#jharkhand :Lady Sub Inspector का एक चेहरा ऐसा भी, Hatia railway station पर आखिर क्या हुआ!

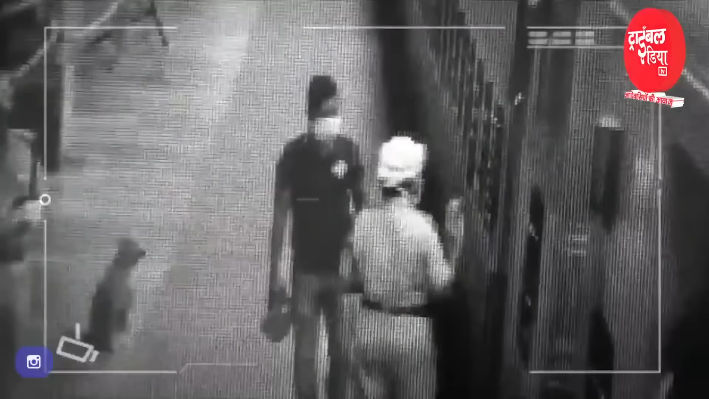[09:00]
सिसी टीवी कैमरे में कैज फूटेज में
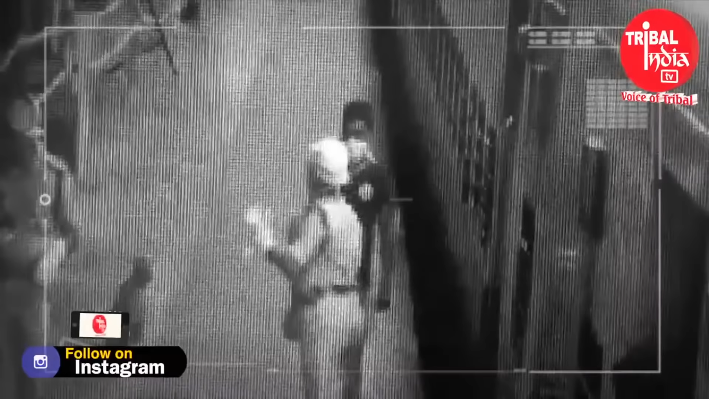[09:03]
भी साप साप दिख रहा है कि किस तरह दूद